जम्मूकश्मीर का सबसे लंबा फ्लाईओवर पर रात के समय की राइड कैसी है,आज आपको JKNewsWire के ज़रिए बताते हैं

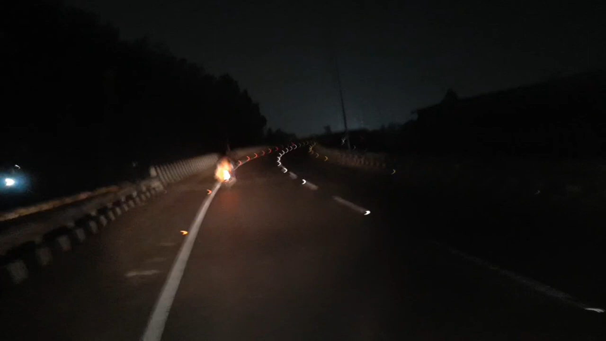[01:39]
चलना शुरू कर दिया है और यह गिनेश विहार मुठी है यहीं से फ्लाइवर शुरू होता है रात के समय अभी आपको गुप अंधेरा दिख रहा होगा लेकिन बीच में दिख रहा होगा कि दोनों लेंज बन चुकी हैं और जो बीच
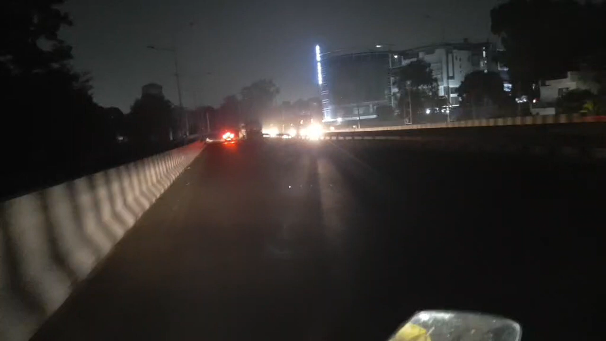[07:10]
रहा बहुत बढ़िया फ्लाइवर यह बनके तयार है कहीं सारे ट्रक्स भी खड़े हैं इसलिए हम अपील करेंगे बड़ा देख सुन कि अराम से इस पर इस समय अभी वहां चलाएं तो